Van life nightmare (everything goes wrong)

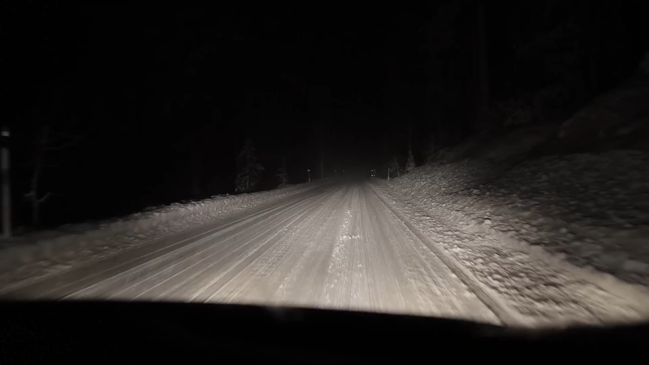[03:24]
Let's just hope that we can get off this mountain with one snow chain.
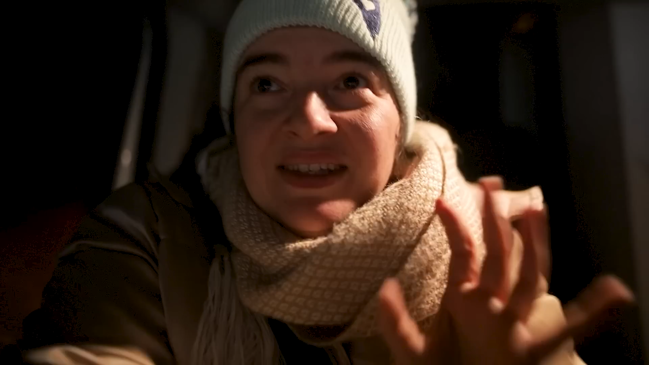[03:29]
This is just nuts how much snow there is here. Like the part we're driving through right now outside the van,
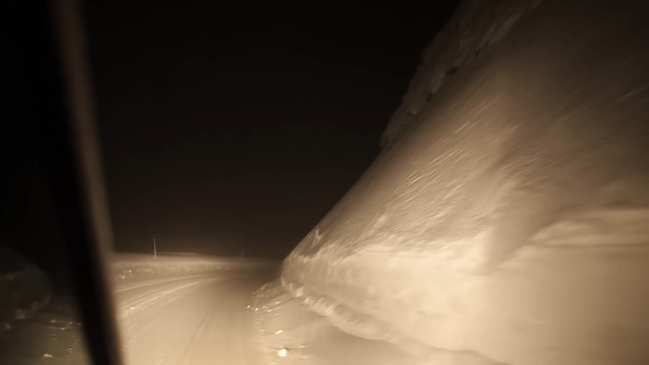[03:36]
that's crazy amounts of snow right next to the road. So yeah.
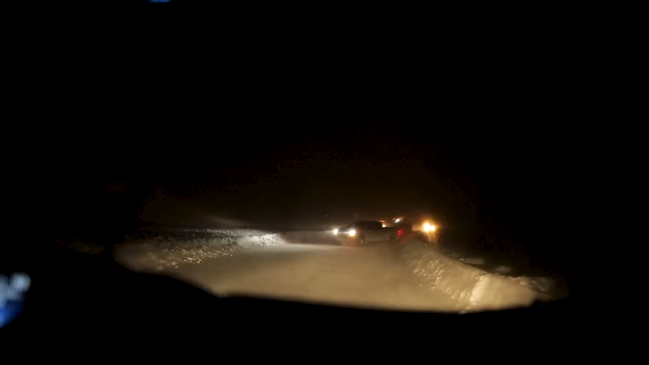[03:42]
What's going on here?
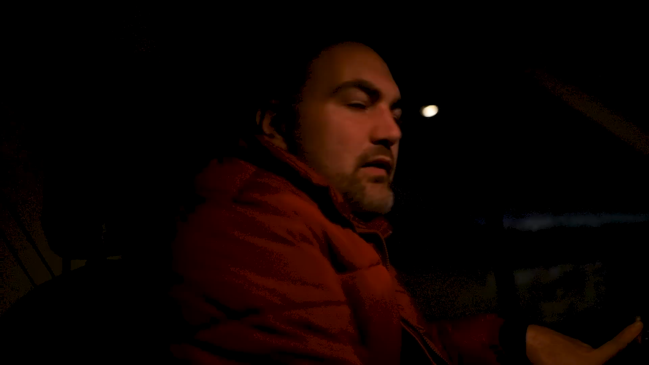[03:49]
I have no idea what's going on. I think these cars are in the middle of the road. Do they have an accident?
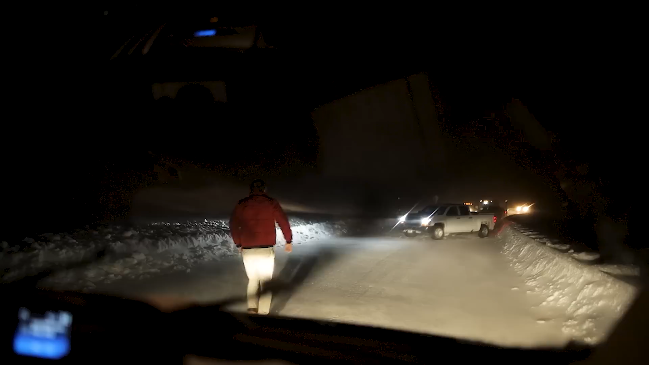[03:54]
Look at this weather. Now he just went out there to check. Look at the wind.
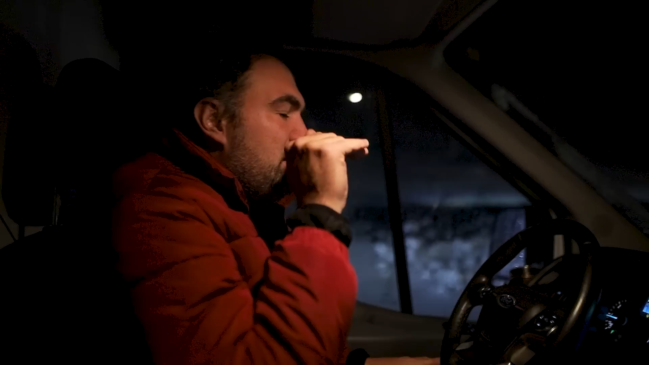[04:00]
I think that car like kind of starts skidding down the road, and it's just stuck. Oh, it's all right.
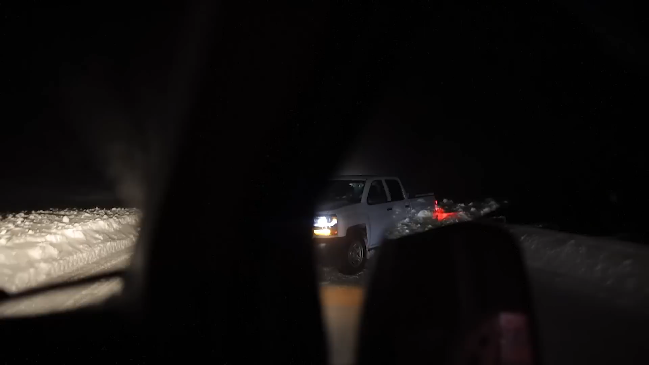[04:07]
He has snow chains. He's putting on his snow chains.